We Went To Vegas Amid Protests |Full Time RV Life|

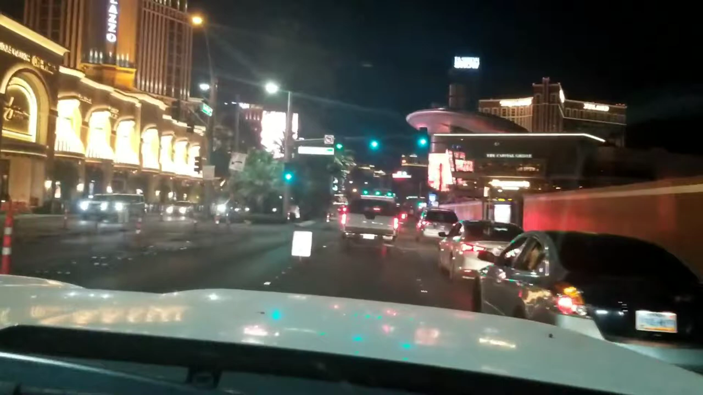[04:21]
So, uh, like I said, we're driving down Las Vegas Boulevard and, uh, we went past the stratosphere and all that and the phase, phase two of their opening, uh, of, uh, Vegas had already begun. Restaurants were opening up. You could eat on the patios and stuff. So I figured, wow, cool. Well, anyway, uh, as we drove south on, uh, on the strip, we got, uh, close to the, uh, uh, building called the fashion show.
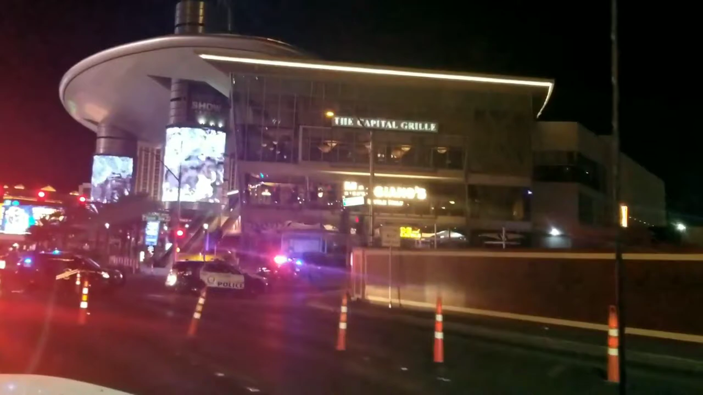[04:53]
So it's kind of an interesting building. There was a lot of traffic and we saw a lot of flashing lights and it turns out there was police blocked off,
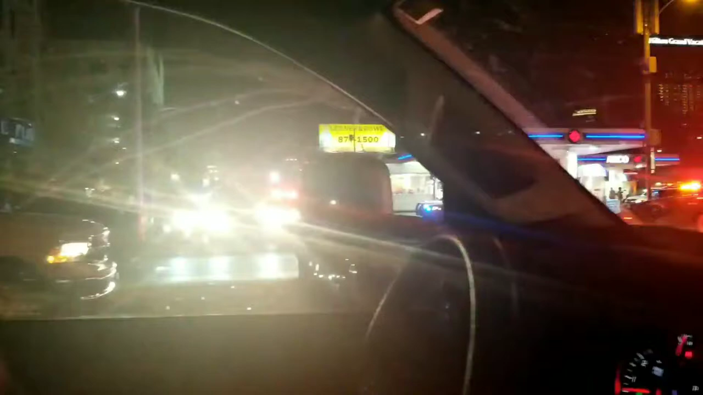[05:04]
uh, the boulevard and they had people turning back around, uh, and sending them back north. So we figured, okay, must be an accident or something.
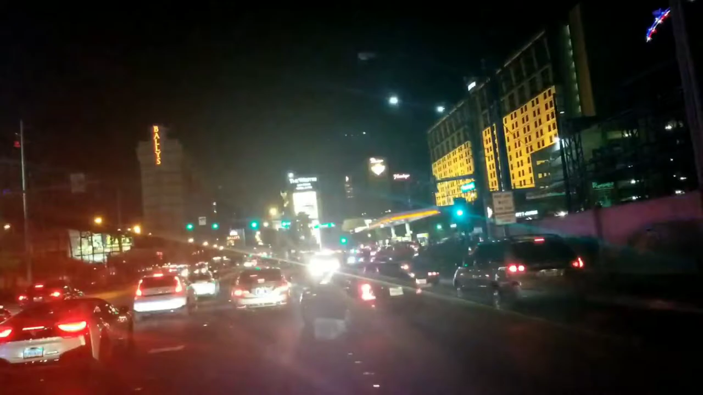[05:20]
So we will, uh, we drove down a couple of blocks and got off the boulevard altogether. And we took one of the side streets, uh, southward and then, uh, picked it back up. Uh, let's see, uh, Flamingo. So we picked up Flamingo and we were heading back towards the strip.
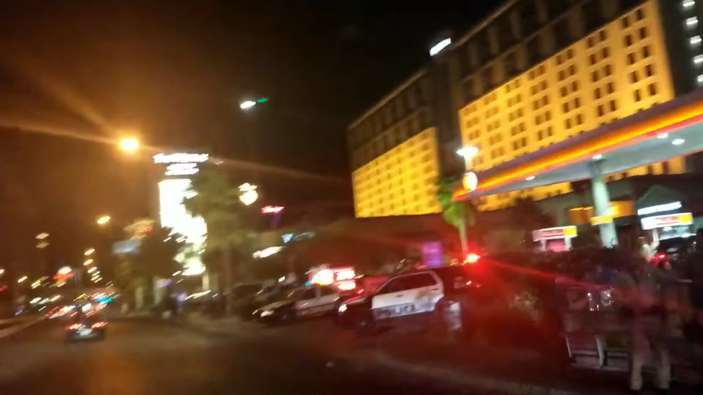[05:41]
Well, uh, we noticed there was a lot of traffic on Flamingo too.
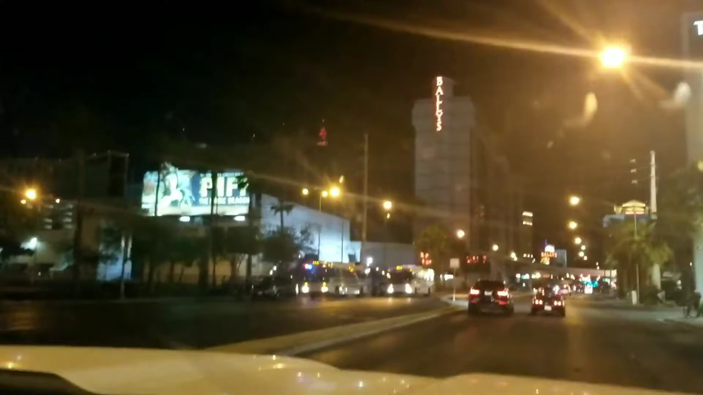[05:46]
And I was like, yeah, this is really, really crazy. Everything is pretty much closed.
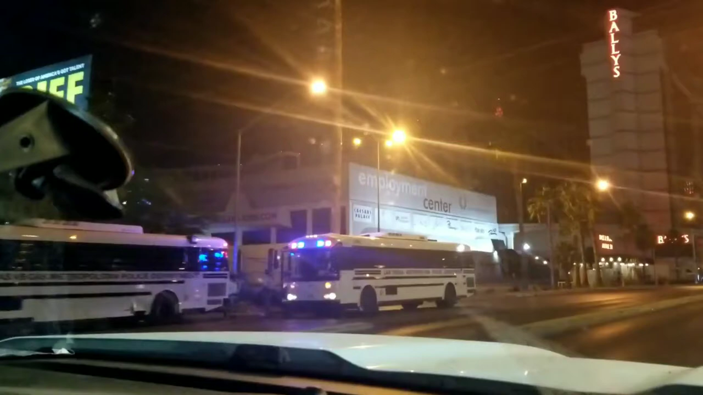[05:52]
Why, why is it this busy?
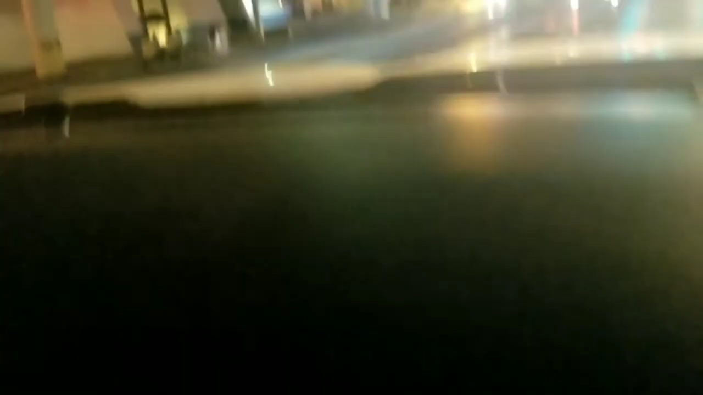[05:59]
And then we noticed, uh, there's a lot of police, uh,
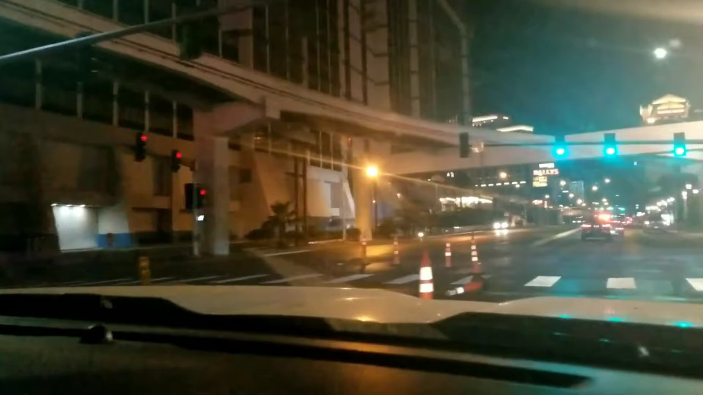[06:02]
there were cop cars blocking off, uh, entrance into gas stations and stuff. And, and then noticed two buses, police buses, uh, on the other side of the road. And there was gosh, like a hundred cops, uh, along there.